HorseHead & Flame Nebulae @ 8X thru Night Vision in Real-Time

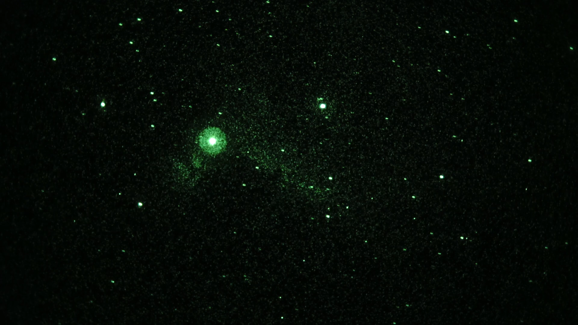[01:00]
ISO is 8000. And I can just do a wee bit of panning for the heck of it here, just to prove. We've got a real-time video, a little grainy, no question. You can just barely make out the notch on the Horset. Magnification here would be 8x, so it's kind of low magnification, but I've got a pretty fast lens at f2.